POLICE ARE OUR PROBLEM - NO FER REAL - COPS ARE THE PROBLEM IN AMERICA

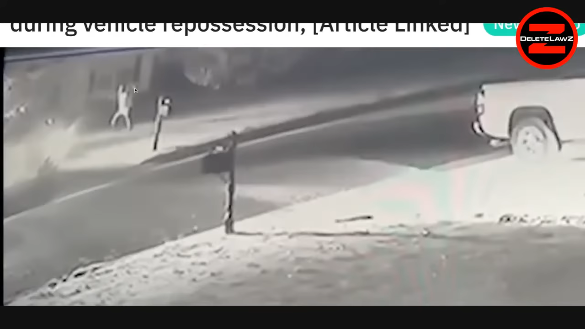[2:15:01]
You see that? You can see it. It's not magic. That's his hand. Now you can see both. There's the hand over there. There's the hand over there. Both of his arms are up, and he's like freaked out because there's a bunch of pigs closing in on him. Now they cover it up.
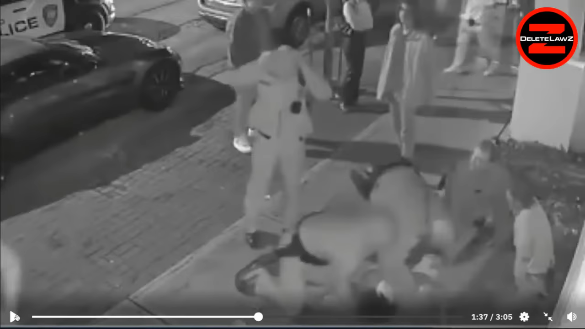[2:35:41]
scratching his head as this other man is beating and torturing the guy on the ground. And during the initial administrative review, 2 knees. Of the use of- so there's 2 knees there, and there was a couple earlier. So there's 4 that we saw on camera. Force by myself.